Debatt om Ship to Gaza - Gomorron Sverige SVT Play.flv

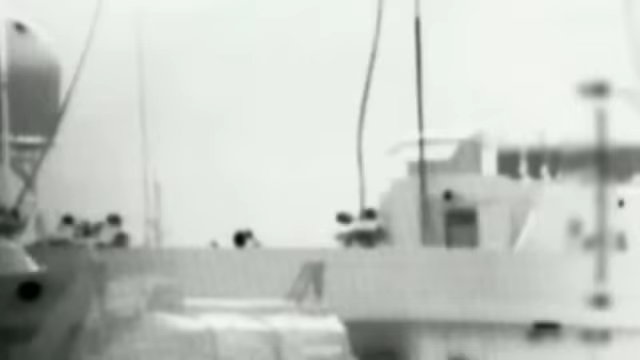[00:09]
Och förra året så tog ju seglatsen en katastrofalvändning då nio personer dödades när israelisk militär bordade fartyget.